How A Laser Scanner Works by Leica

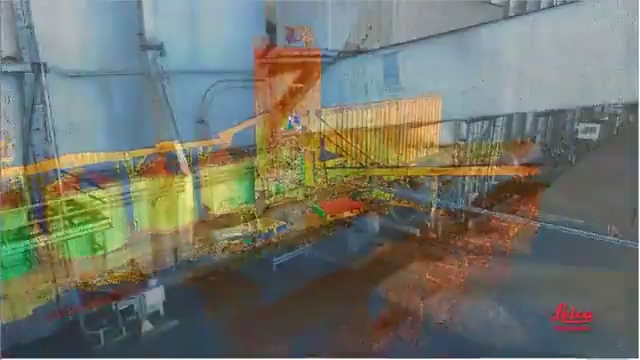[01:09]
And to add realistic texture or color to scans, matching photos can be taken. The potential can be taken.